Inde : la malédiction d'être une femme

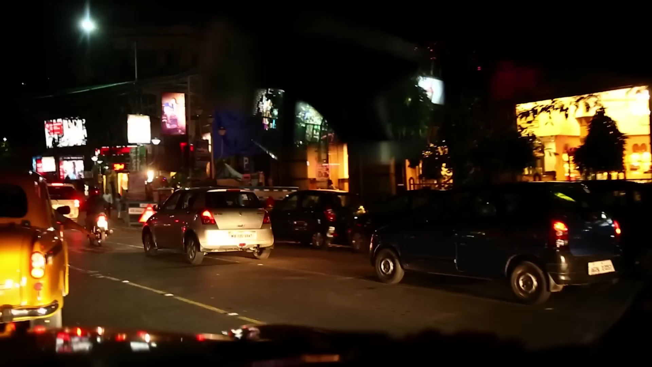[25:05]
Lorsque la nuit tombe pourtant, que les ombres s'étirent, Calcutta dévoile son vrai visage.